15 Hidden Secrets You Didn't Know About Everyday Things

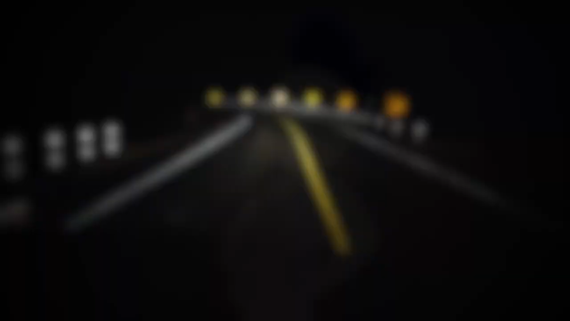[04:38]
4 – White reflectors • When you drive at night, you'll see little white reflectors on the road marking the lanes.